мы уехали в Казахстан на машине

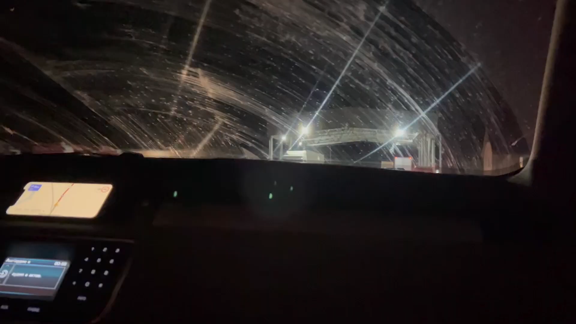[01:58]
Мы ехали 8 часов до Казахстана.
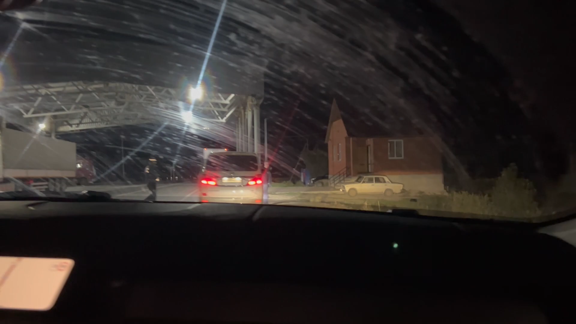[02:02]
Вообще, Google Maps показывал, что ехать 4 часа. Но из-за пробки на границе мы ехали в 2 часа ночи. Из-за пробки на границе мы пристояли там около 5-6 часов, наверное.